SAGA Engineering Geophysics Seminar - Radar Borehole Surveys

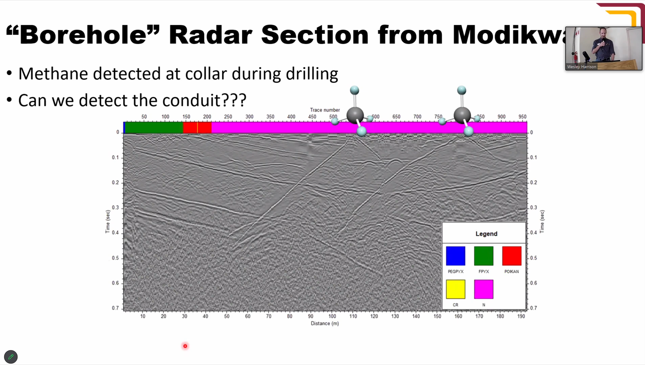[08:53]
So here I've marked at or on the borehole log the two depths at which the methane emanated from. And I think there's a few annotations here.
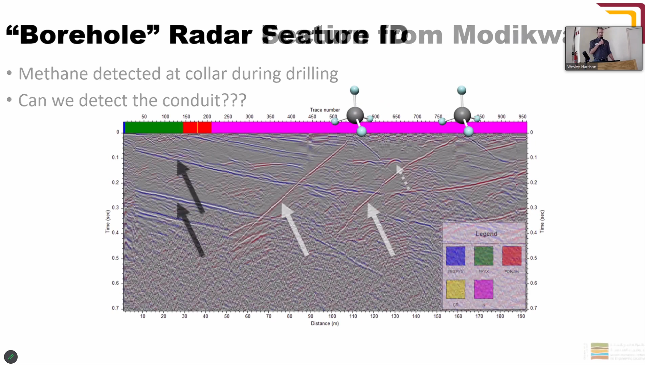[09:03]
There you go. So the black arrows represent chromatide seams in the bush felt. This top seam here, you can see those reflections, are that seems about one meter wide. So you get a reflection from near contact as well as the far contact to give you an idea of the resolution that's achieved with the 250 megahertz system.
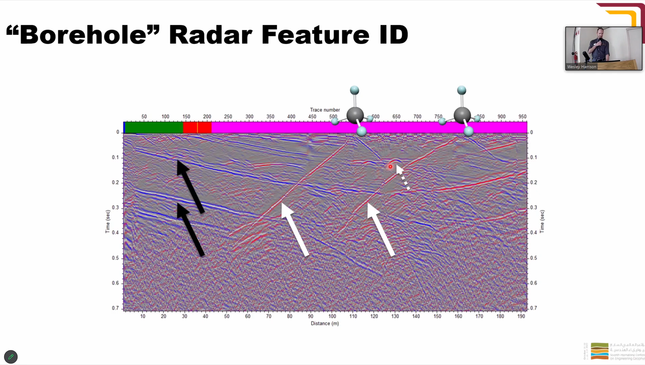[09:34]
In black here, we've got those chromatide seams being imaged and we've just put a directional filter on the data to highlight the brittle fractures in white. There's also a little parabolic feature here. That's generally from very localized disruptions. So it's an artifact in the data which eventually gets processed out.
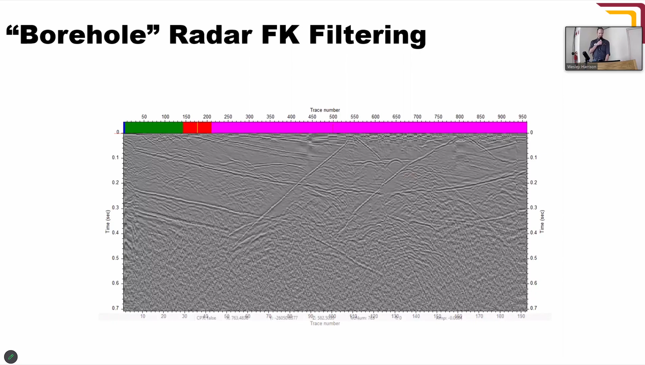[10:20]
Boho radar has some limitations. There's a bit of ambiguity in terms of the direction that the reflectivity originates from.
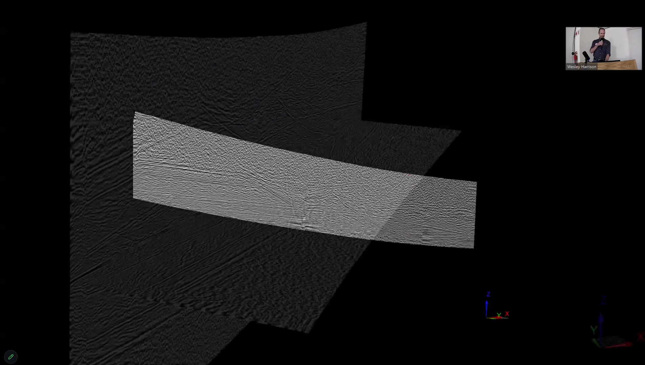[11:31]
So here's the three radargrams up down to the right. I've colored them. We've just drawn on two rough interpretations. So that's the same feature but now interpreted in two different planes.
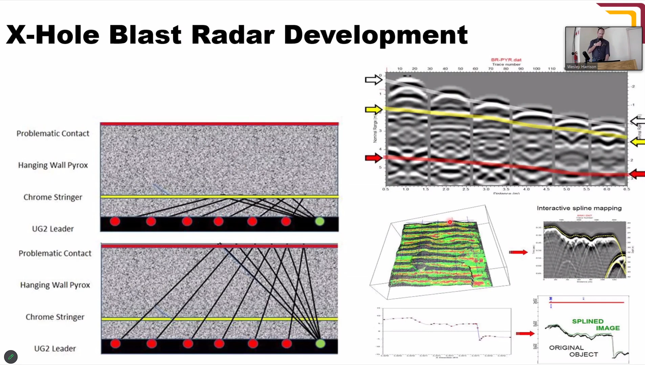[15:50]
And if you do this across enough blast holes in the face and across subsequent spaces as the mine advances, you can start to build up a 3D representation of what these horizons might look like. And then look for anomalies in that. Next. So that brings me to the end of the talk.